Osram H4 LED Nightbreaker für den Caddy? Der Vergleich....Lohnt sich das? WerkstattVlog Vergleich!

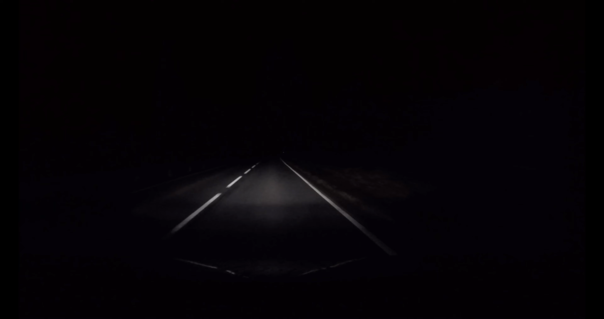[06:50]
Ja, also mein augenscheinliches Gefühl sagt mir, dass selbst die neuen deutlich schwächer sind als die LED. Klar, damit werben die, ne? Mal entfernen, ich sag mal. Ja, ich vermisse nur jetzt gerade in diesen neuen Viren irgendwie dieses leicht blaustichige, was eigentlich immer da war.